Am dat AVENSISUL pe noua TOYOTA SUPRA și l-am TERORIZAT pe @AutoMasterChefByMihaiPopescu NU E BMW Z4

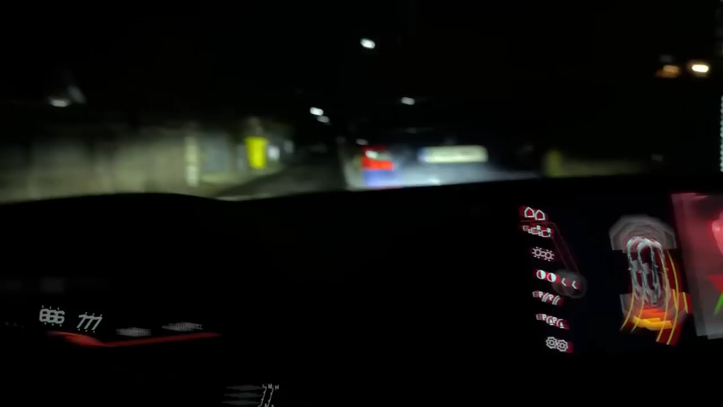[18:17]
Acum, farurile n-au cornering, nu sunt adaptive, sunt LED-uri fixe.
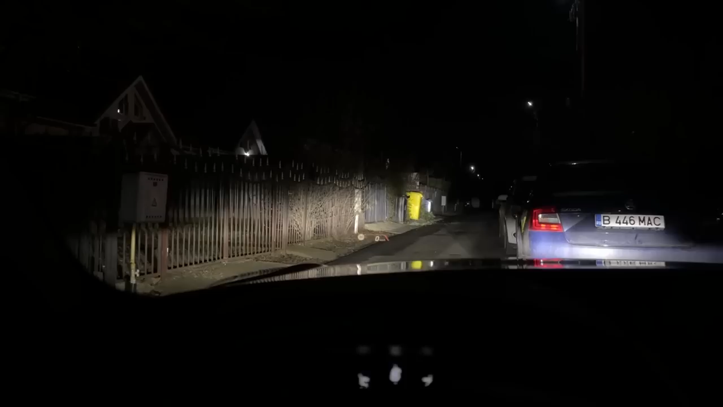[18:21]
Așa am observat și când am mers aseară noaptea cu ele. Fază scurtă, fază lungă. Așa cum am observat și aseară, nu sunt cele mai bune faruri, dar nu sunt proaste în niciun caz. Doar că nu au lumina aia. A? Are cornering static? Nu. Da, nu. N-avem cornering static. Nu sunt chiar cele mai bune, dar nu sunt proaste absolut deloc. Adică vezi, lumina bate bine, mai foarte, foarte mici zone de penumbră.